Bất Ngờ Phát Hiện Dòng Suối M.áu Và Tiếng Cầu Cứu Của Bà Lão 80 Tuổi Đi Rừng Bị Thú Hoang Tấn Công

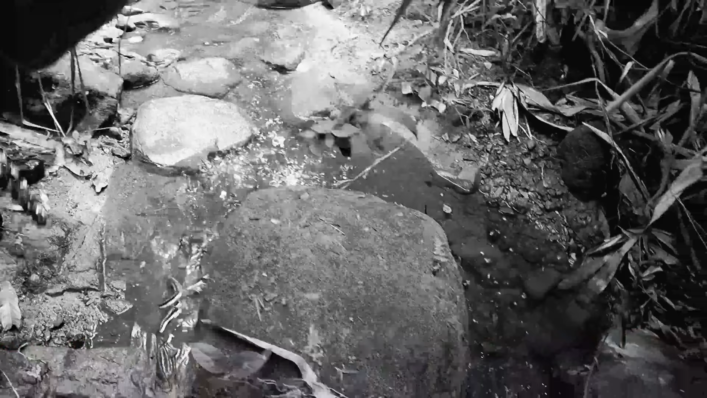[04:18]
Ui, đúng theo dòng suối rồi, nước con chảy đây. Ôi giời này.